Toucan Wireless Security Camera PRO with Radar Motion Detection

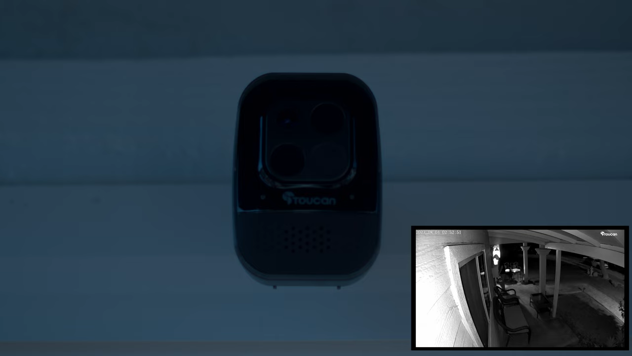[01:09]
Night Vision allows clear recordings and motion detection in low-light conditions.